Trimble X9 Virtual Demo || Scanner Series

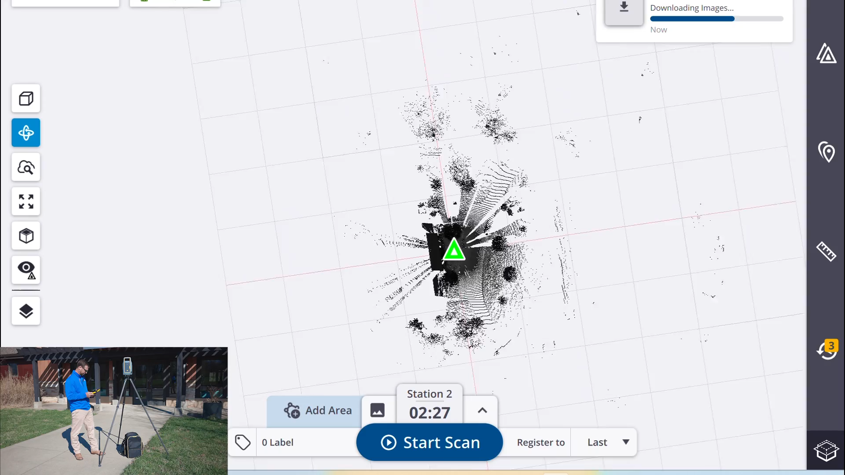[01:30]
So now we can move to our next station.
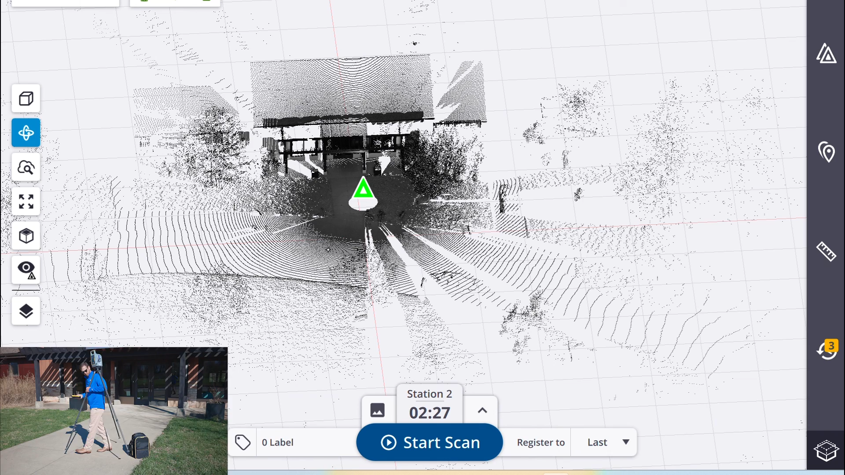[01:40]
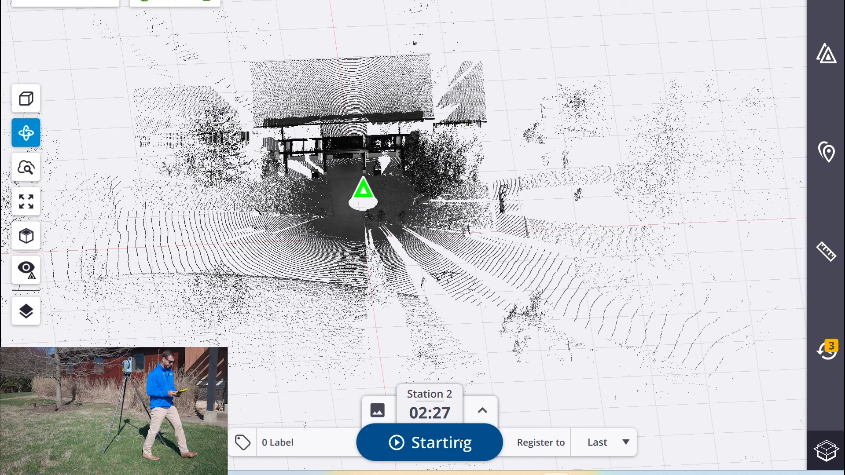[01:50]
We'll start the scan. It'll do the same process and as soon as the scan is downloaded,
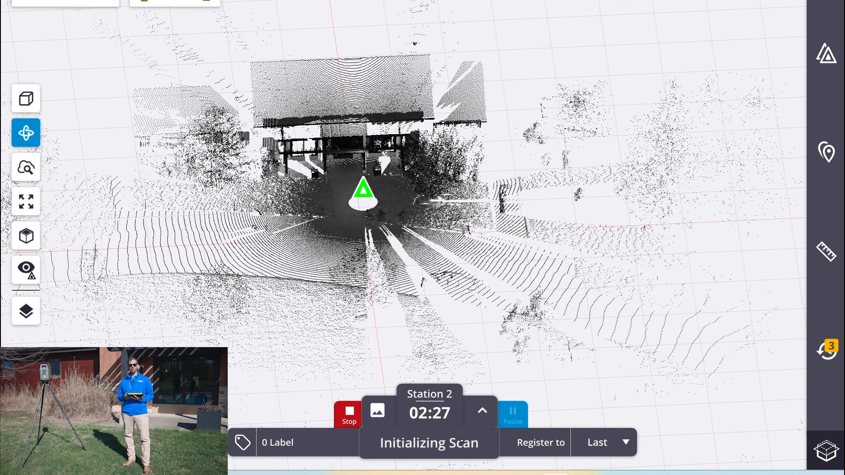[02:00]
perspective will register the two together and we'll be able to visually inspect that on the tablet. So our scan's complete. It's downloaded that data to the tablet and it has also registered it to the previous scan. It's finishing up the images. Once those are done we will be able to move ahead for our next one.
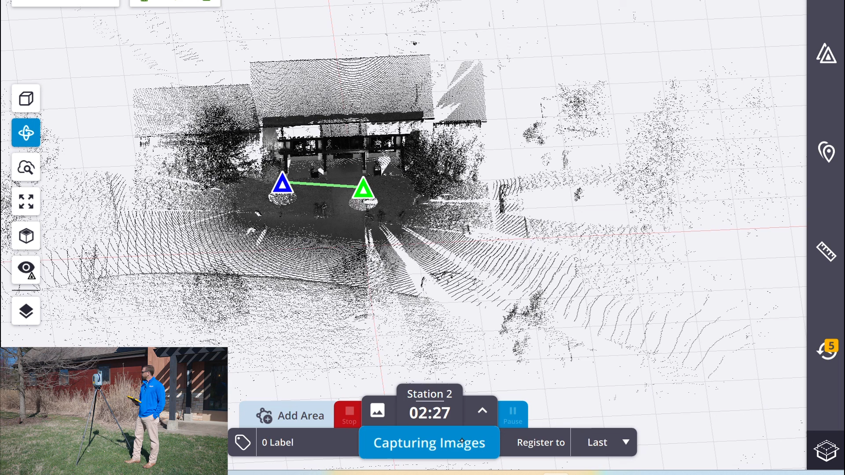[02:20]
And that's really all there is to this scanner. You set it up, it auto levels itself, does a calibration every setup for the compensator,
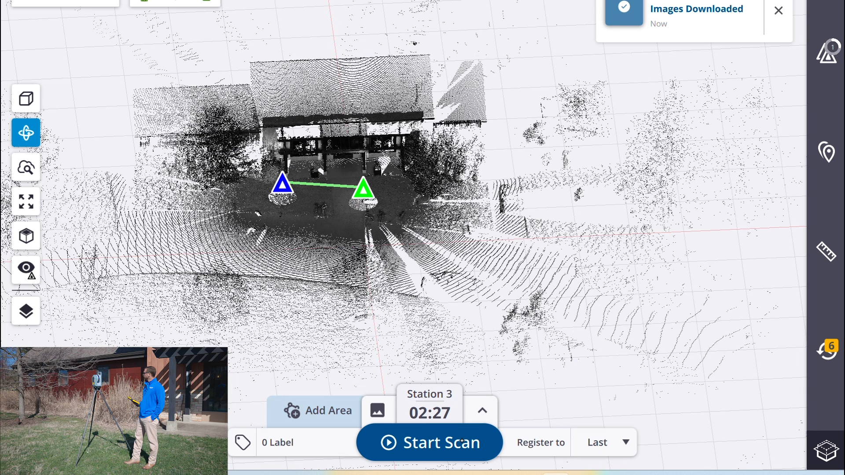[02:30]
set your parameters, hit start and go. It's going to register itself in the software. Thanks for showing up. Bye. Bye bye.